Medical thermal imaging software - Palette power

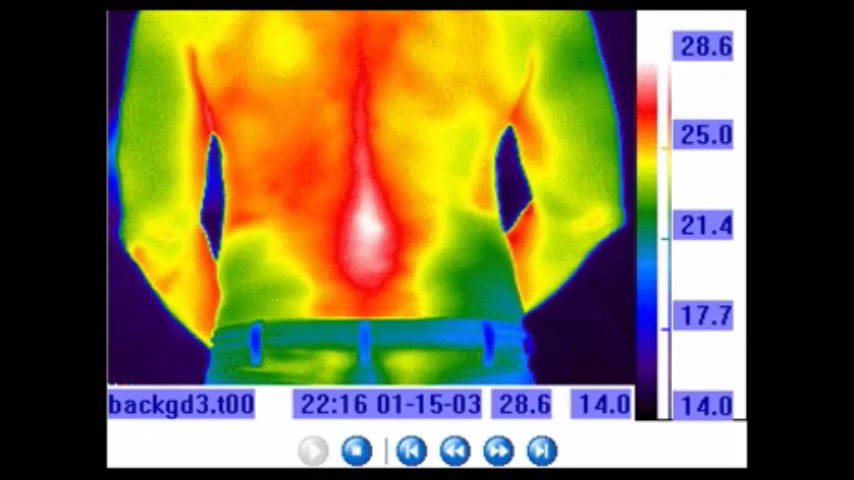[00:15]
The top color in the color bar to the right will always be the hottest temperature value.
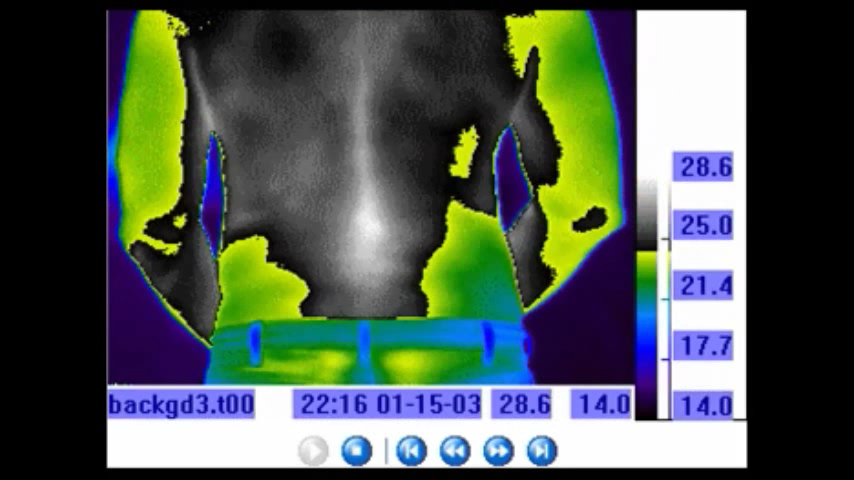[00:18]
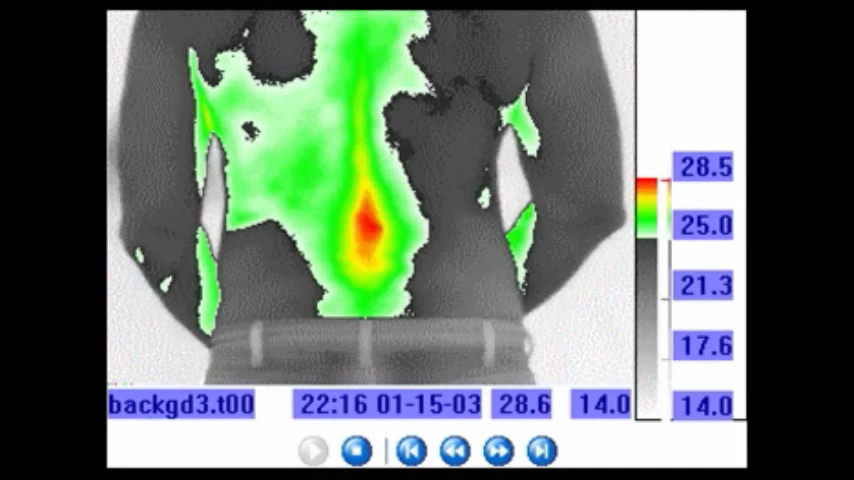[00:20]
See the variations with the lower thoracic and lumbar areas.
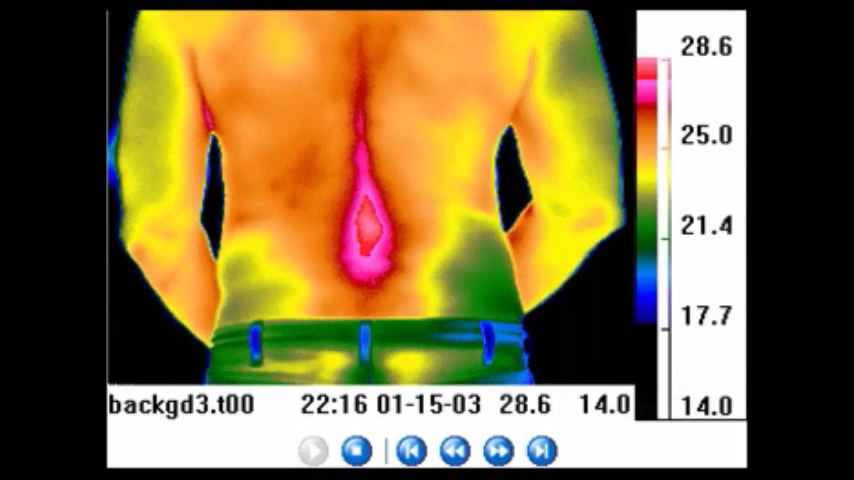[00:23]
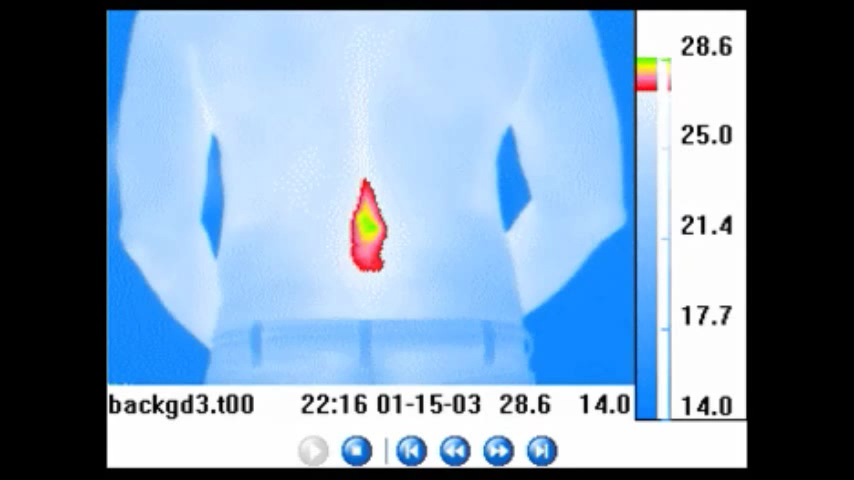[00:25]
Most infrared camera companies are very limited with their choice of available palettes.
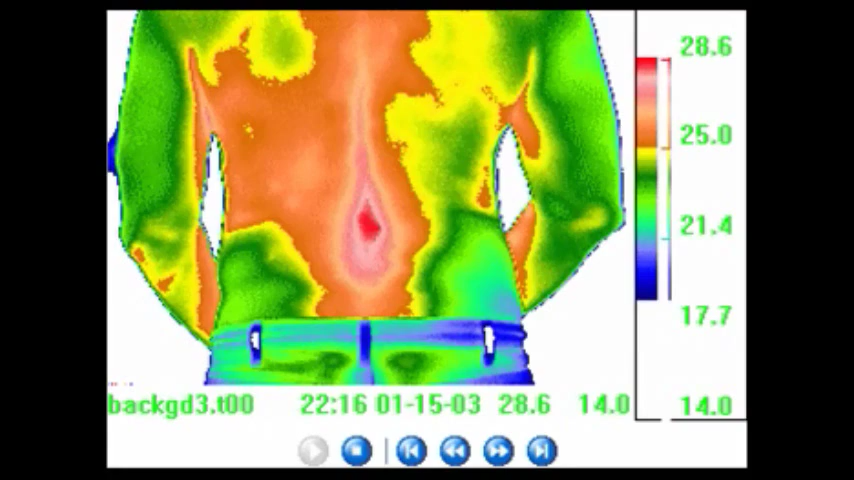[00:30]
They usually only have a few standard choices and don't permit any flexibility.
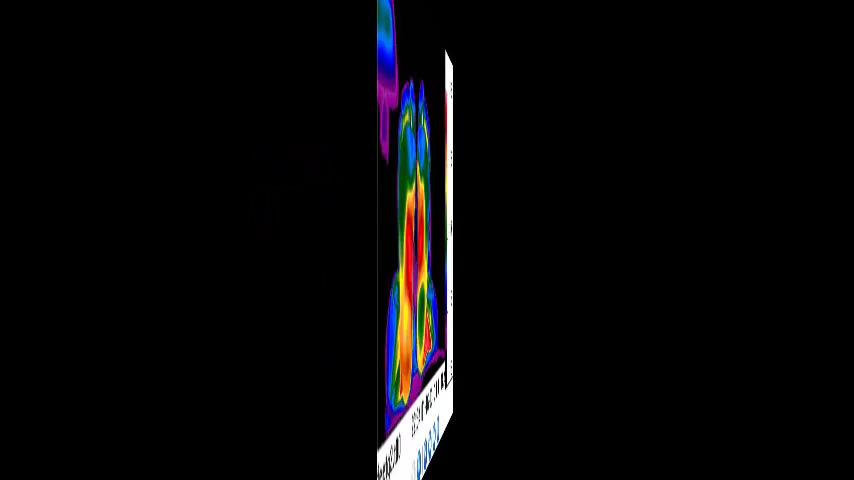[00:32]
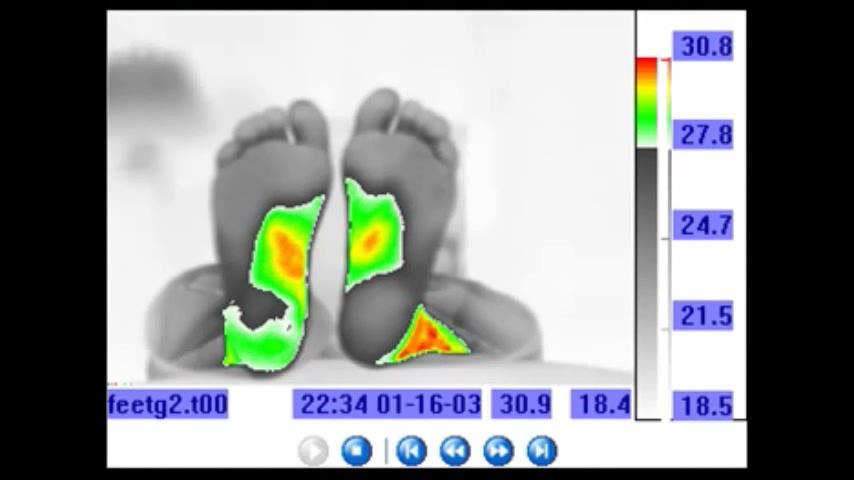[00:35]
The next image shows the plantar surface of the feet. And again, note what happens with the patterns associated with the metatarsal region,
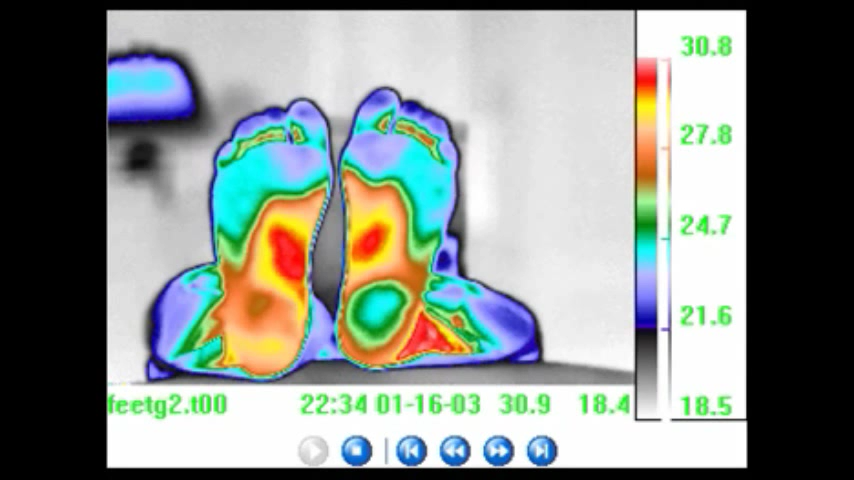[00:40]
the arch and the heels. The impact of color on a thermal image is overlooked in this field.
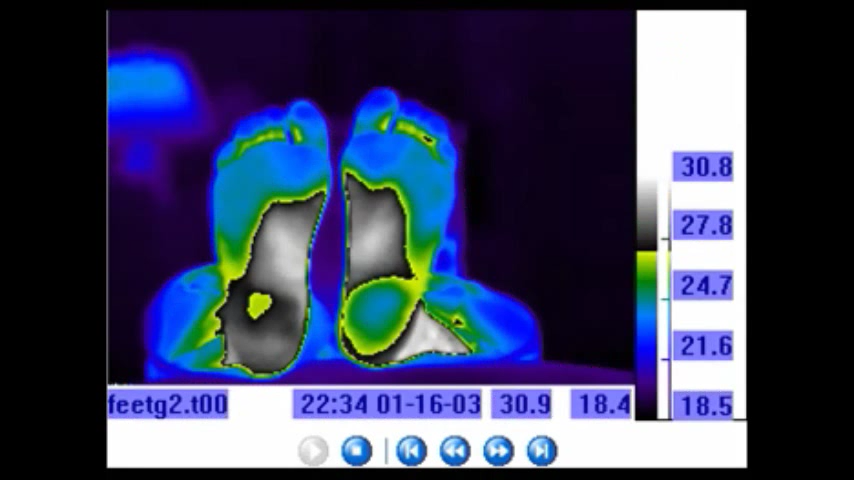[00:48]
However, it is very significant for medical thermal imaging.
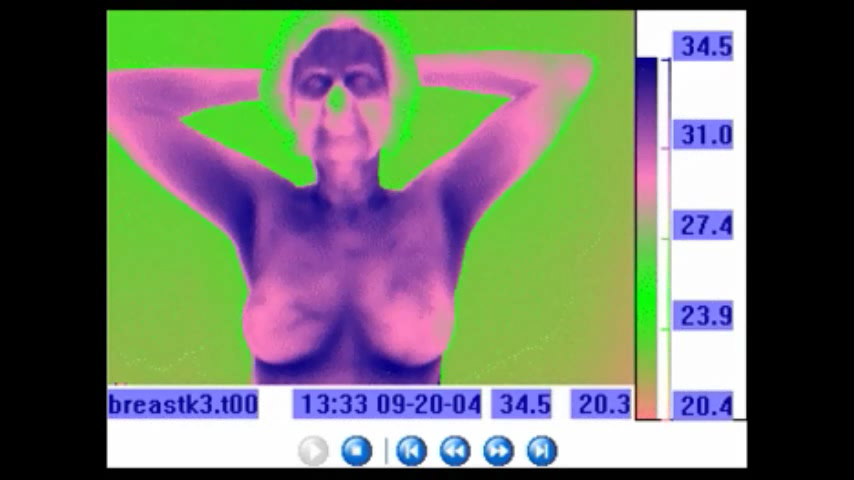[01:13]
When studying infrared thermal images as they relate to the anatomy and physiology,
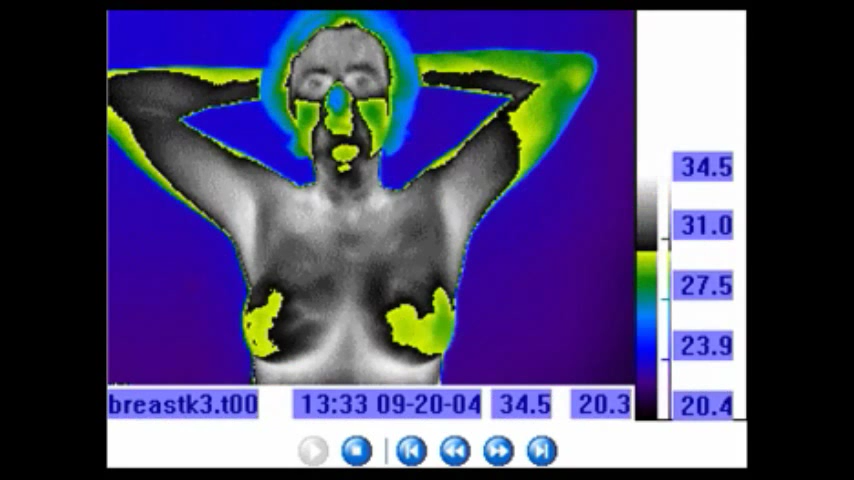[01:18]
the option for having different color palettes is very important.
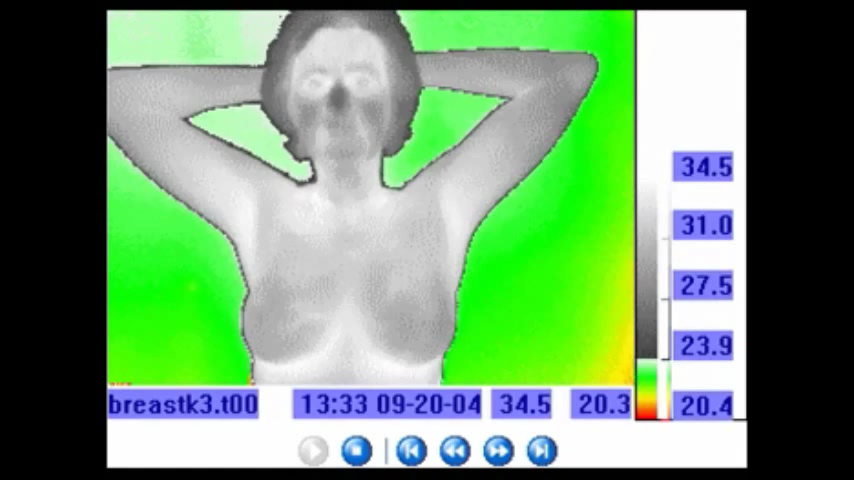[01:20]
Telethem Infrared provides 50 standard palettes with their cameras and the user can create their own custom format.